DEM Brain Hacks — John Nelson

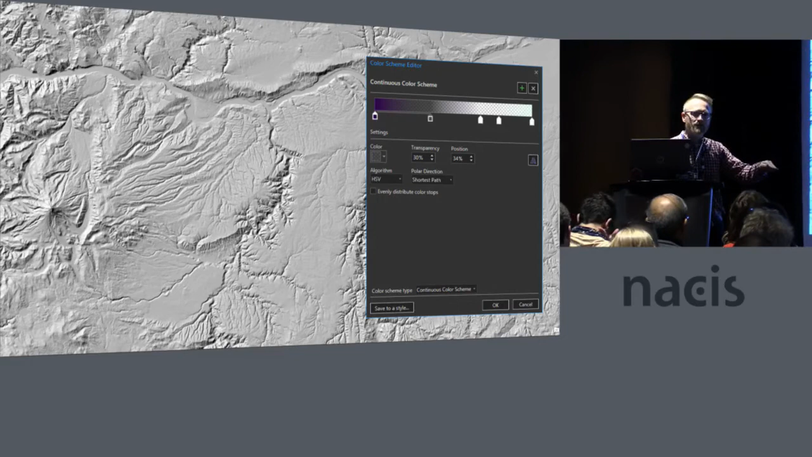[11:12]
you've got a yellowish or a greenish vibrant tint. And then you drop that on top of your map and it's now been bumpified, right?
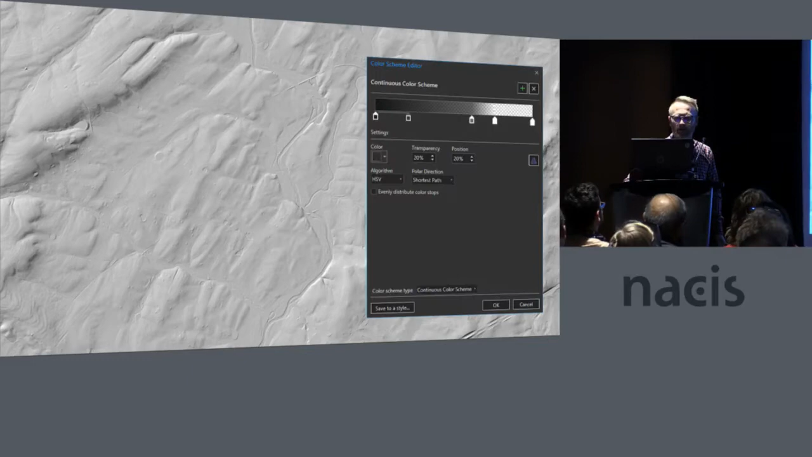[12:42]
And I'm only keeping the shadow from the Gettysburg area. Okay. This is interesting.